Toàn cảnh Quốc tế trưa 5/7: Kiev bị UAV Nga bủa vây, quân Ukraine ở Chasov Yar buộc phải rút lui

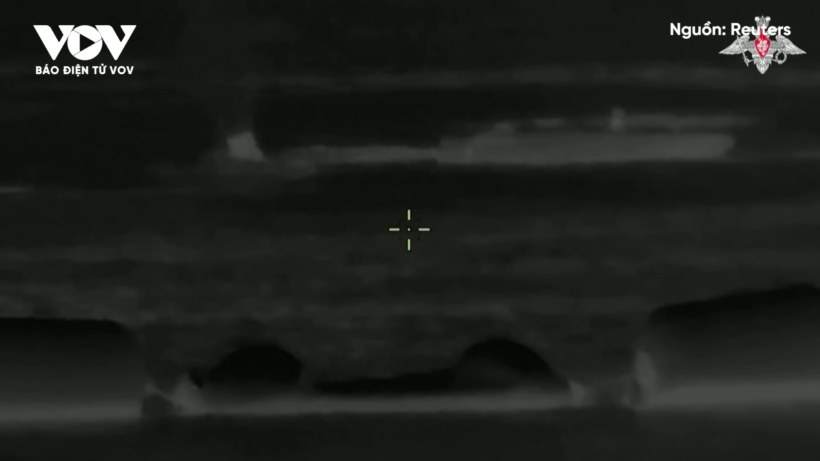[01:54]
Truyền thông Nga đã công bố video ghi lại toàn cảnh hoạt động này Video cho thấy tàu chiến rội hỏa lực ồ ạt vào các phương tiện không người lái khiến chúng bị vô hiệu hóa và bốc cháy,
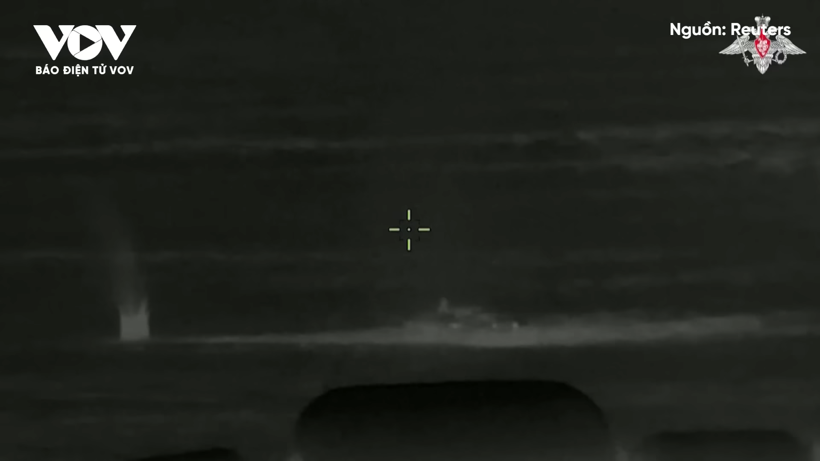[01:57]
gây ra những vụ nổ nhỏ
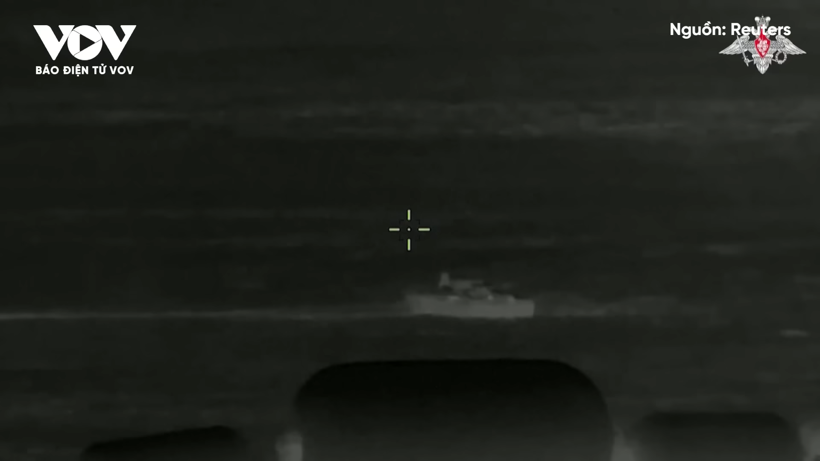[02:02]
Hoạt động này nhằm ngăn chúng tiếp cận hai tàu chiến Nga đang nheo đậu ở cảng Sau cuộc tấn công,